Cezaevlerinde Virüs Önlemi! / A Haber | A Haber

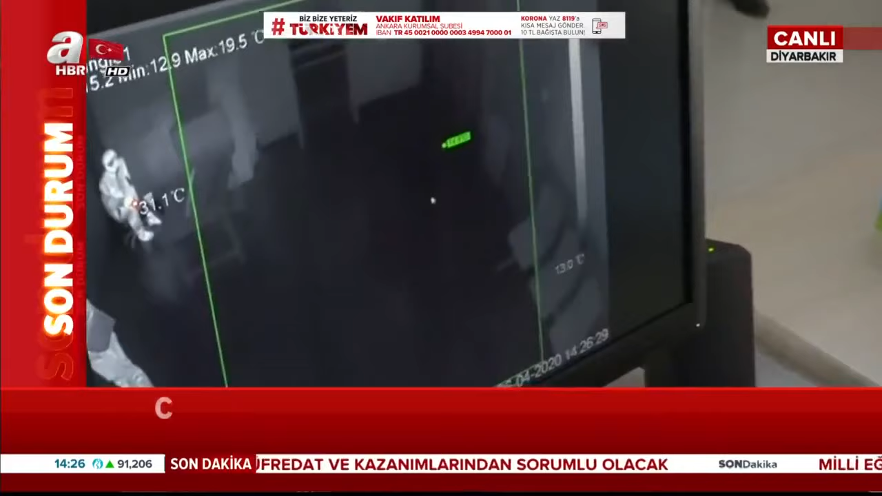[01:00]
Ve burada hemen ben şimdi geçeceğim kameranın karşısında. Şu anda kamera beni görüyor.
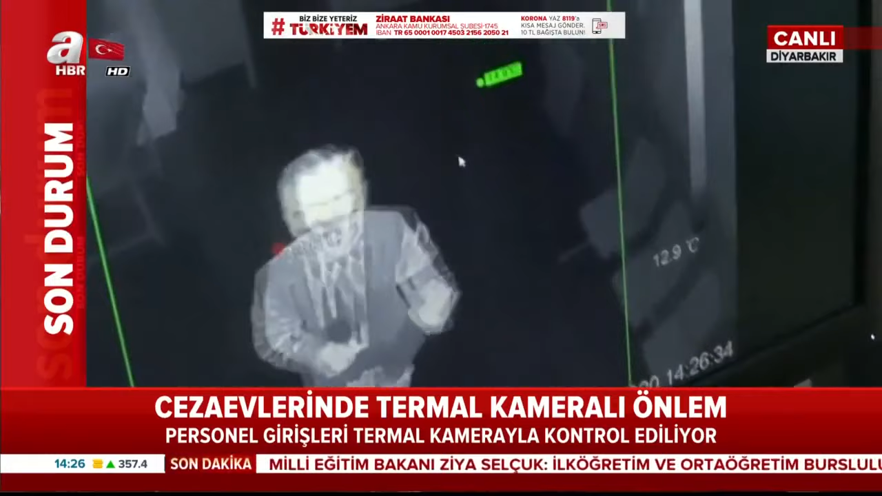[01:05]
On screen: spot 12.9°C
Ve vücut ısısını tespit etmeye çalışıyor. Tabi buradaki çalışmalar aralıksız devam ediyor. Her noktada, her bir bölgede ekipler var.